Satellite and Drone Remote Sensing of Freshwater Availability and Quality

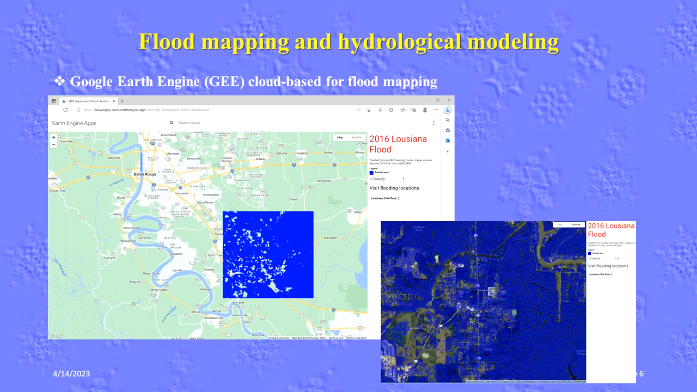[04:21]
There is two satellites, Centennial One A and B. B is now the dead, so One A is still operating, because that one's SAR data is not influenced by clouds, it's not influenced by basically, they can do mapping day and night. The other parts as this part in this progress, also we wanted to expanding this flooding mapping from only in a flood extent. Also, we wanted to try dual flood depth and duration analysis. So here, just showing one example. We did in many years earlier.
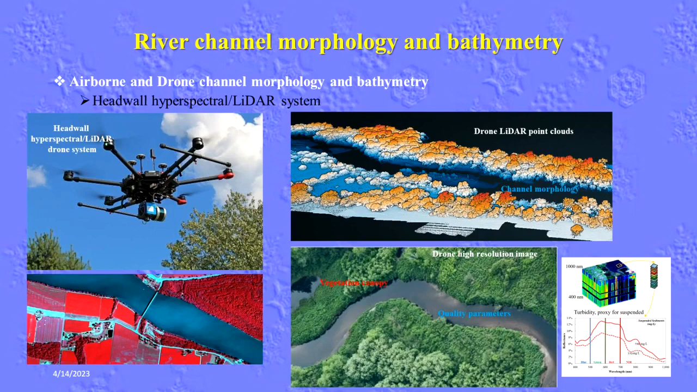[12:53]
But now, with the drone system, actually for the topography, we can get around a few centimeter level for topography information. So based on this, in a LiDAR information, actually we can automated this cross section information.
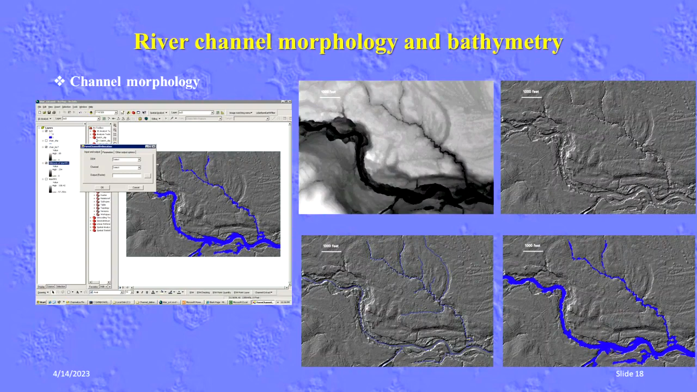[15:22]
The 1 meter, 1 meter resolution data, almost every state. USGS now combine all the kind of LiDAR data to produce a 3 meter spatial resolution. So this type of thing, that should be doable. But the other portion, we are using laser altimetry.